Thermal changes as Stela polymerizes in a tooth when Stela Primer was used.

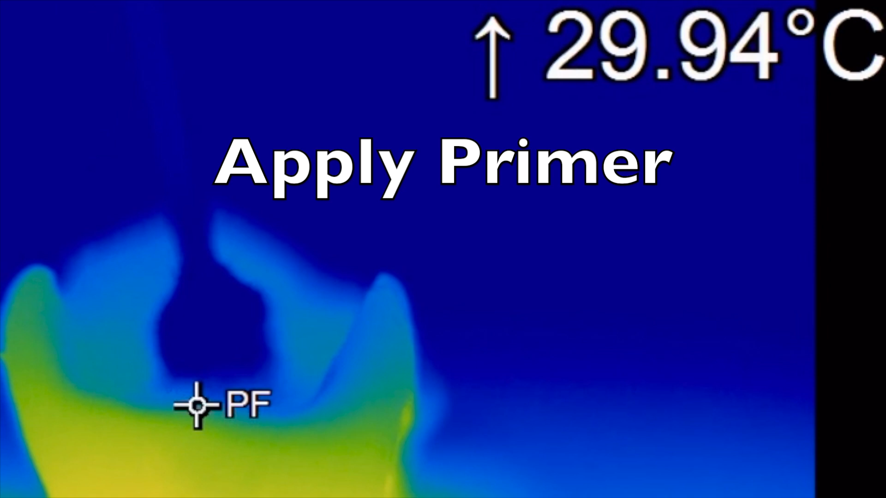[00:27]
Here we can see the Stellar Primer being applied to the tooth and then it's going to be air dried. We're now injecting the Stellar into the cavity.
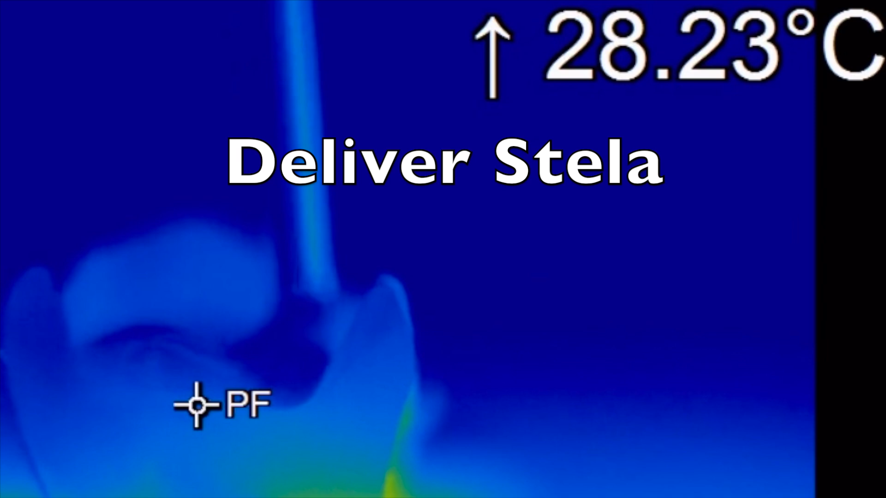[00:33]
Please note this video has either been sped up or slowed down to make viewing easier.
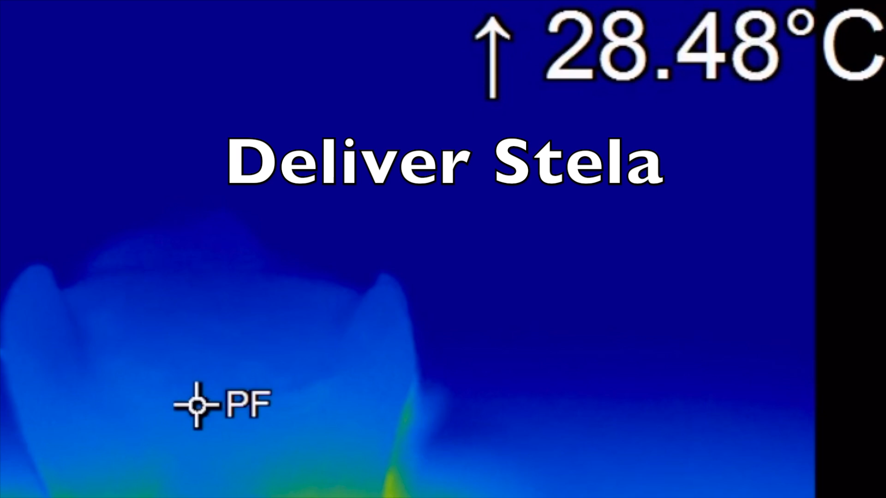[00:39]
The crosshair where it says PF indicates where the temperature has been measured in real time.
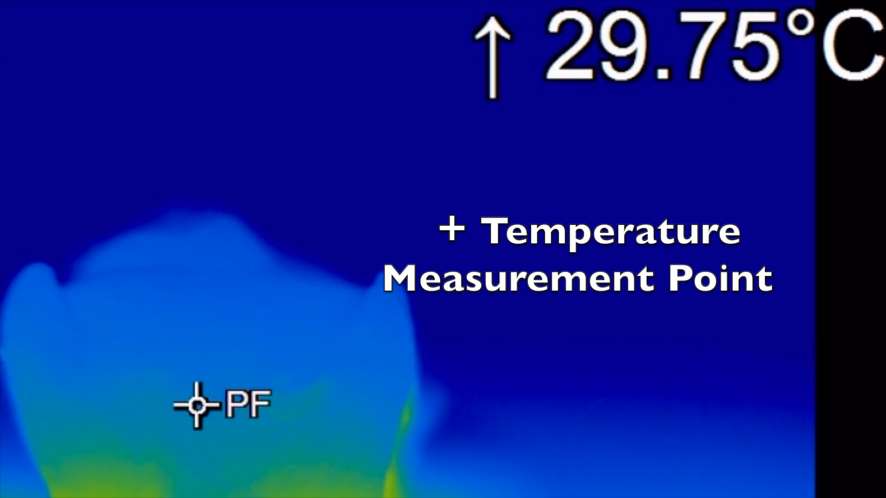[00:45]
On screen: spot 29.75°C
Now watch where the temperature changes.
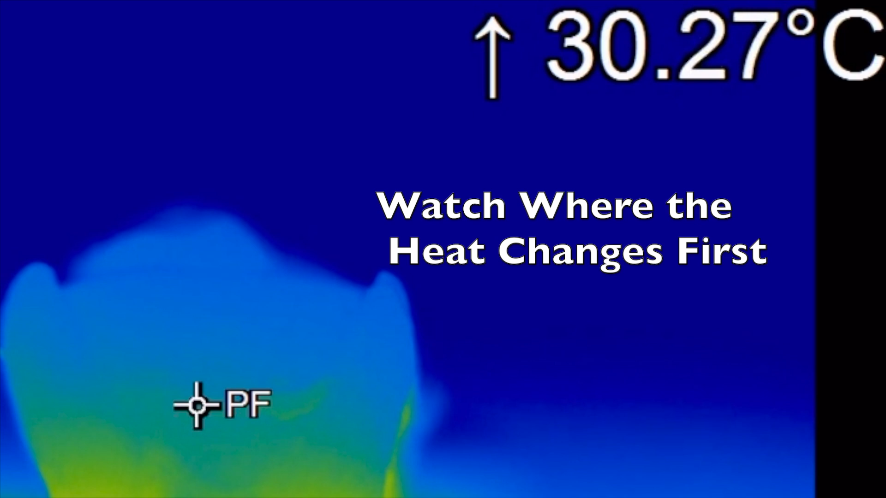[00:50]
As I said the video has been sped up and slowed down to highlight certain points. In this slow down clip you can clearly see that the reaction is starting at the Stellar Primer
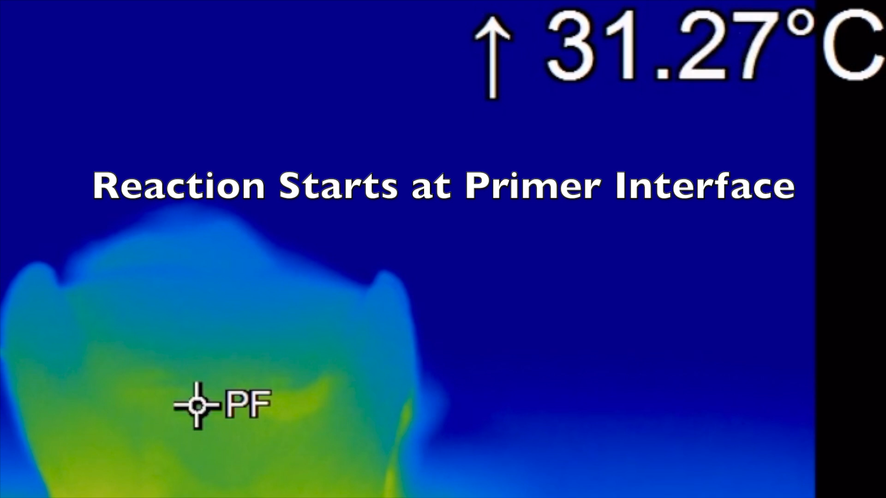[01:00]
composite interface and then spreads through the rest of the composite. So it does appear that the Stellar Primer initiates and then also accelerates the setting of the Stellar composite.
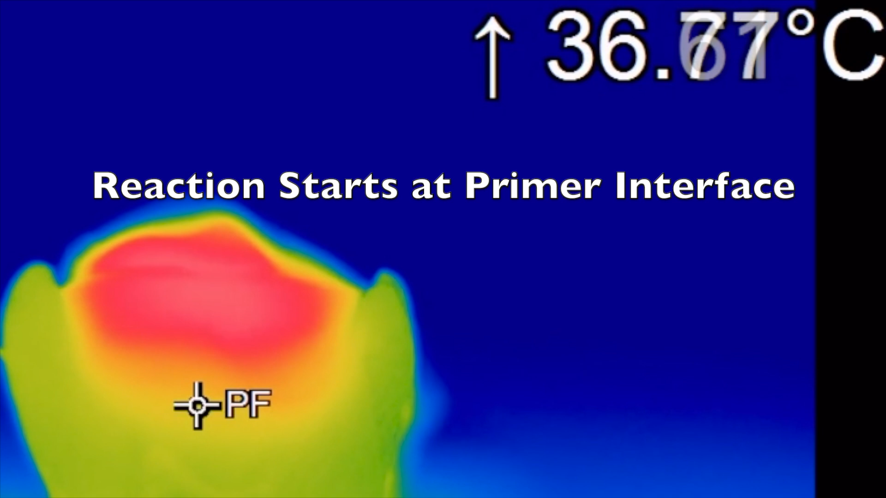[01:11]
Since the reaction starts at the resin tooth interface this may be a good thing. Stay tuned for more information on this.
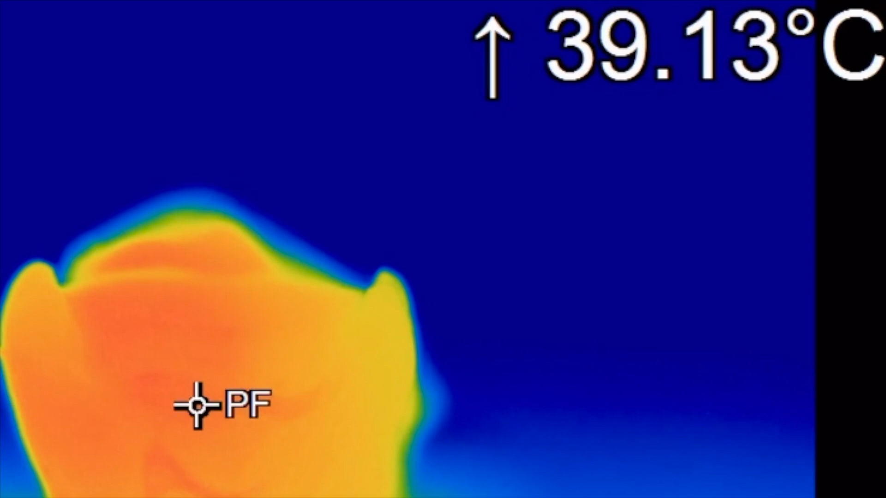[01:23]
Thank you very much for watching and look for the next video which shows the curing of Stellar without the primer.